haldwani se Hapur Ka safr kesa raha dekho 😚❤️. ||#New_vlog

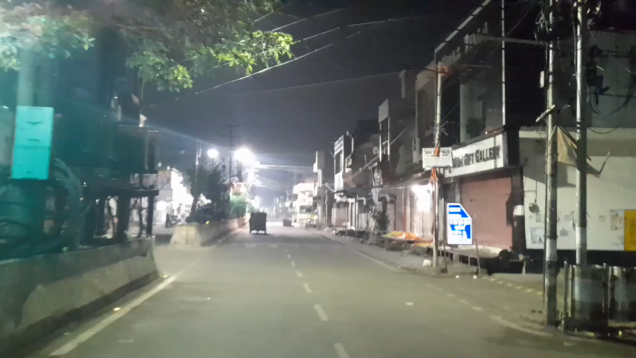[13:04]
तो ये है रास्ता गाइस, बाकी जो हमें जाना है यहाँ जाना है, ये हनुमान मंदिर,